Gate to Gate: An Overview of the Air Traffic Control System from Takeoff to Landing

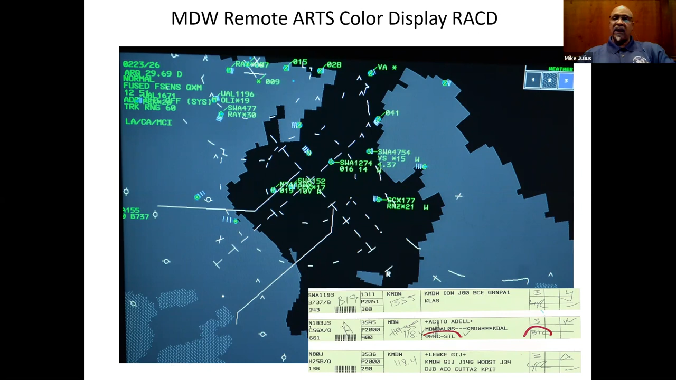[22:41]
In fact, when you look at this strip here down below, this barcode, when we scan that, that's what prints out over at C90 at the approach control. And their strips could either be electronic up on the screen or they can print out. And let's take one more. I'm going to combine two questions.
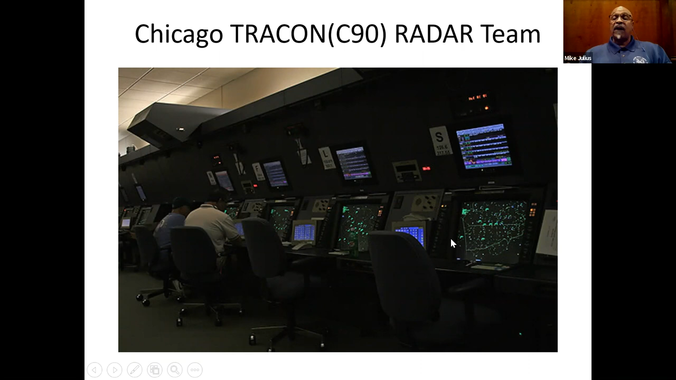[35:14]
I think we have, that's what the room pretty much looks like. That's what they sit in. There's no reason for them to see it in the runway itself. When they hand them off, the person that they hand them off to is in the control tower, can see the runway, can make the determination whether or not the aircraft has the spacing to land.